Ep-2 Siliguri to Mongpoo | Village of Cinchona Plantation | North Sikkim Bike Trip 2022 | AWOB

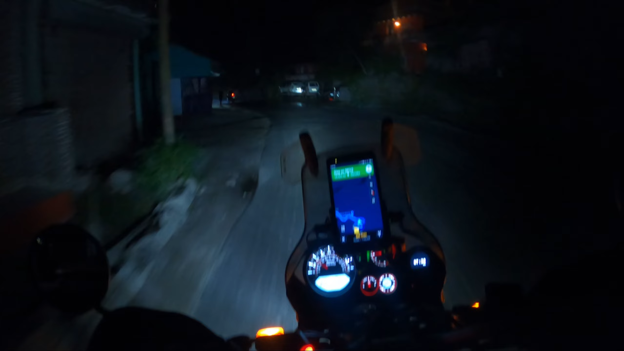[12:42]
এখান থেকে আমাদের সেবকের ডিস্টেন্স যে 15 কিলোমিটার, মানে ওই আর কি 32 মিনিট দেখাচ্ছে, ওটা আমাদের 40 মিনিট লাগবে।